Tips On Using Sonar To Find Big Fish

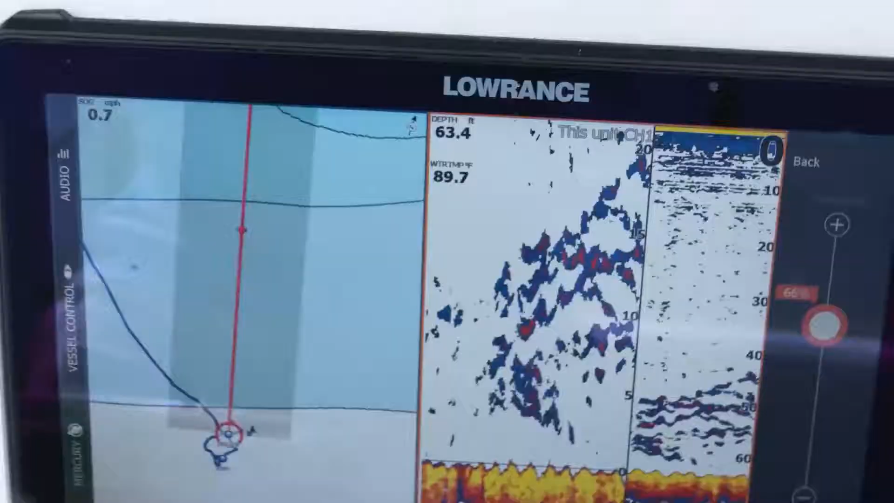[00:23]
On screen: depth 63.4 ft, water 89.7°F
it's a great idea to have your sonar on and just idle around and try to mark these fish. This Lowrance 16 live unit has a great, easy-to-use sonar.
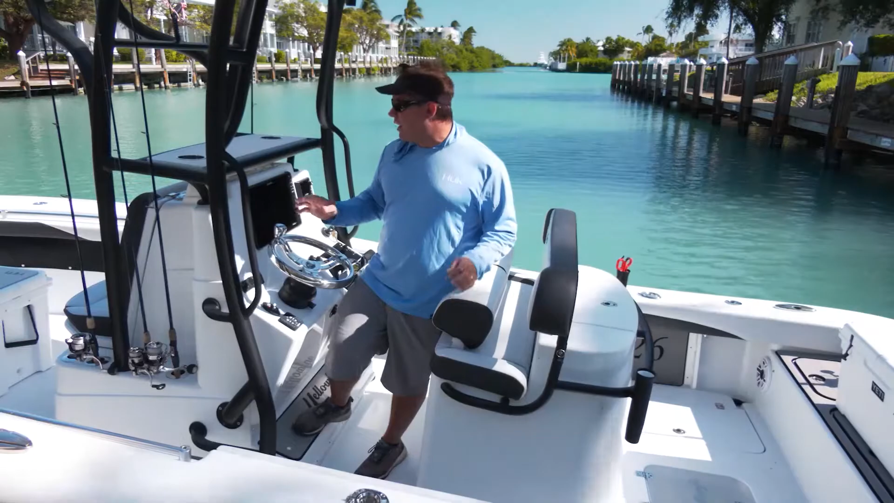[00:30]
All I really do is put it on auto, I put it on split screen so where one side is zoomed in a little bit more than the other,
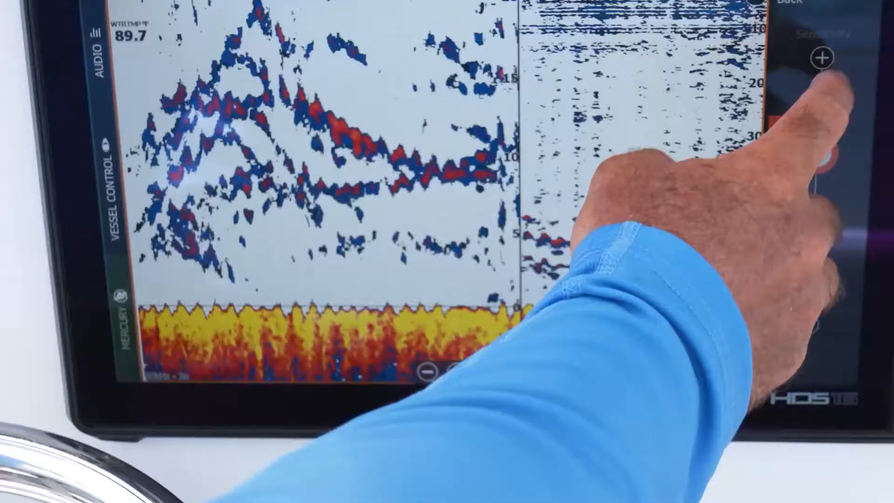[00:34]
On screen: water 89.7°F
and then we just idle up and down the reef,
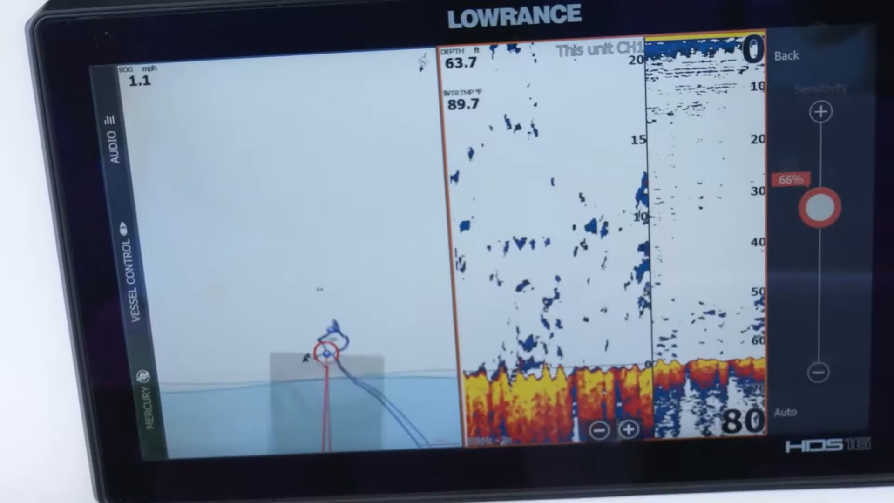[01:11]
On screen: depth 63.7 ft, water 89.7°F, speed 1.1 mph
So the unit we're using today is the Lowrance HDS live unit, it's a 16-inch, has a super easy-to-use sonar, it's very accurate, great detail, I really trust it.